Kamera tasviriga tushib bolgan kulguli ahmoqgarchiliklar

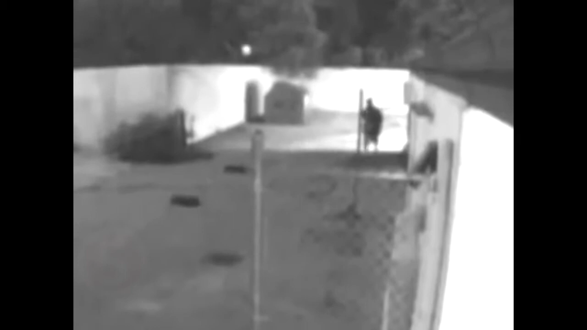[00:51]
Bu yigit nima qilmoqchi bo'lyapti endi? Ha, menimcha tomga chiqmoqchi.
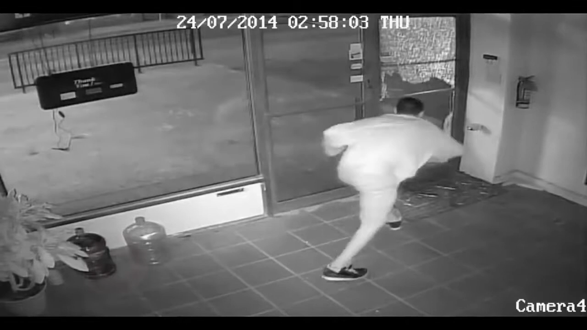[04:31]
Ha, bunisi undan da oshib tushdi.